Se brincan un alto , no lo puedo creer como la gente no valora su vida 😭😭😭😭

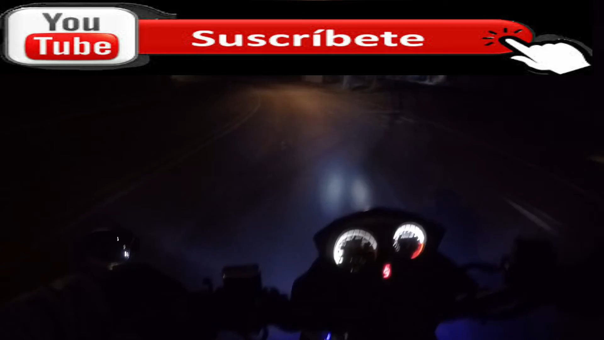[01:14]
that busset that passed there Arriaga O sea No Oiga, y en eso se fueron tres motos también Que es? O sea, la gente como anda en su nivel
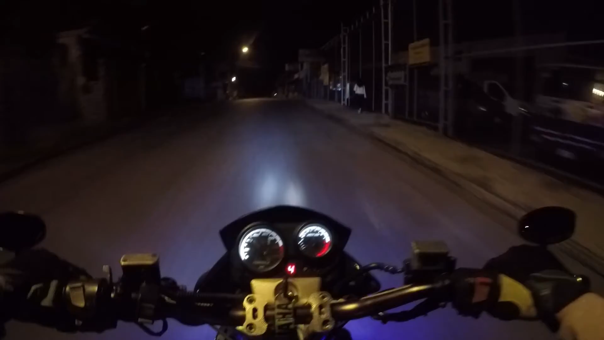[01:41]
Tres motos y un carro O sea, nada más Se brincan el semáforo y punto No les interesa pero nada Ok Que hay veces con la gente